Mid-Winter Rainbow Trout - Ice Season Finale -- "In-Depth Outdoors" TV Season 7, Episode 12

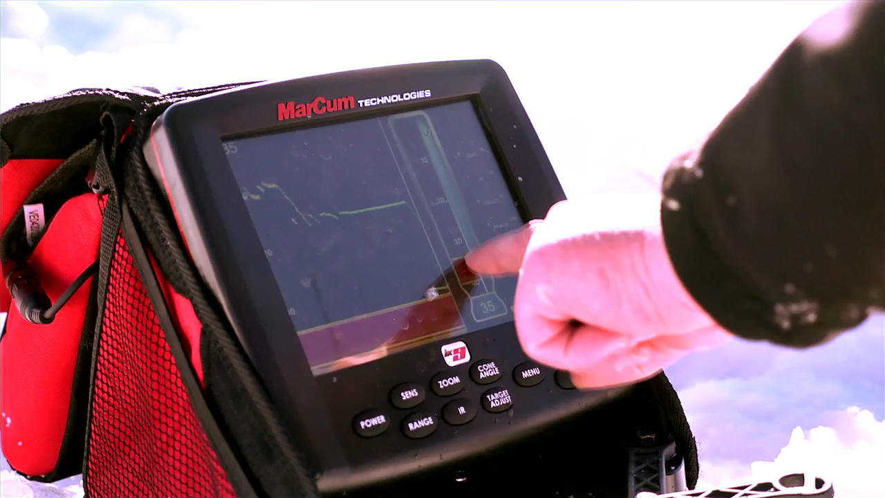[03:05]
And I've got a full water column and a graph mode and a full water column and a vertical deal. And I'm just looking for any signs of life to drop down to.
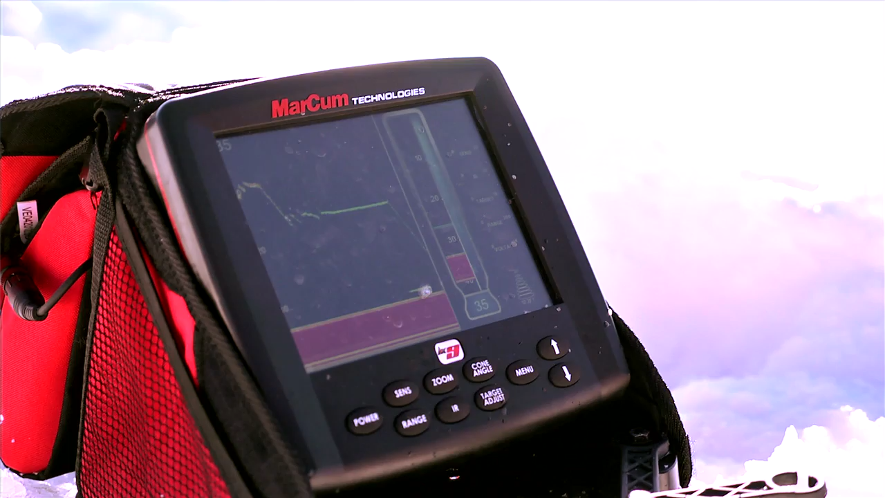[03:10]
Oh, this one's going to be my better fish of the day, James.
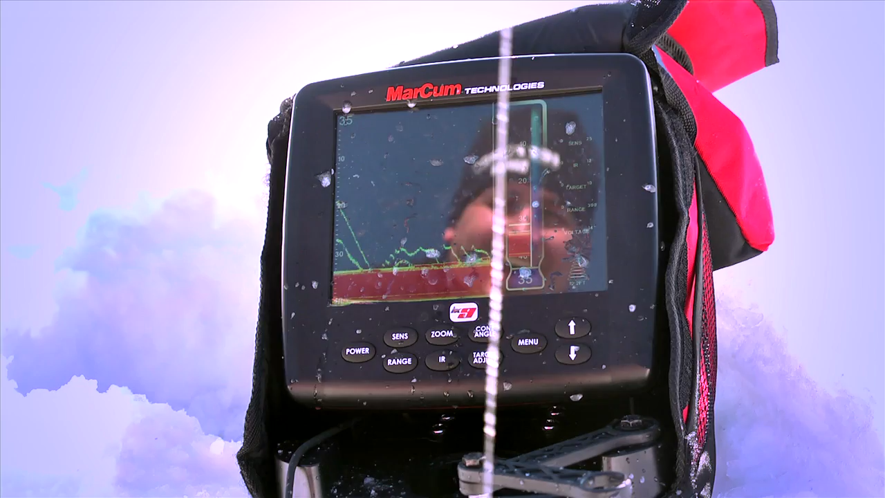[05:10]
We do tend to have a good time. There's one right down here on the bottom. There's two of them down there.
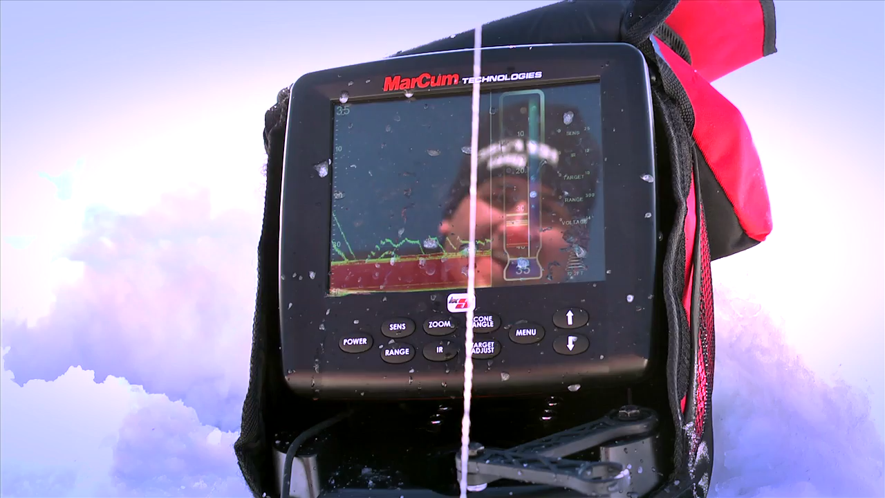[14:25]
You got one working there, Johnny? Yeah. You able to see him through the frozen ice?
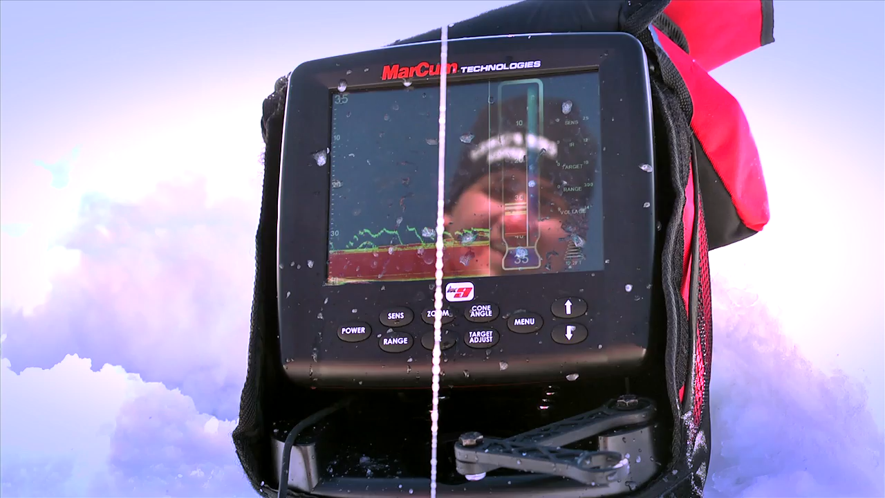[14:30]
There's little chunks, chunks of goodness that I can see through yet. Oh, what happened there? I got rocked.